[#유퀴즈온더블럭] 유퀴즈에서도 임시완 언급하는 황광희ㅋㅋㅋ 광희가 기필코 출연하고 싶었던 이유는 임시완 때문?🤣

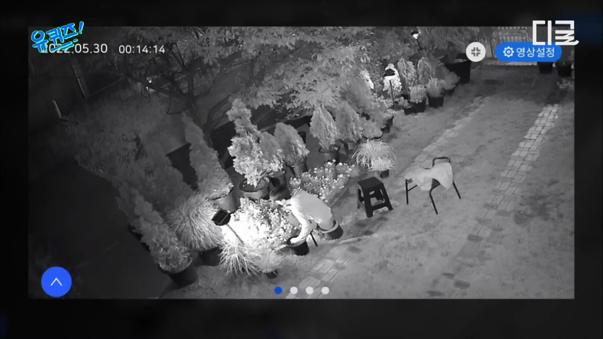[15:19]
이게 저인데 밤 12시 14분에? 이게 새벽에. 밤 12시에. 근데 이걸 뭘로 캡처한 거예요? 이게 이제 CCTV예요. 새벽에 이렇게 이 고추 따는 의자 있잖아요.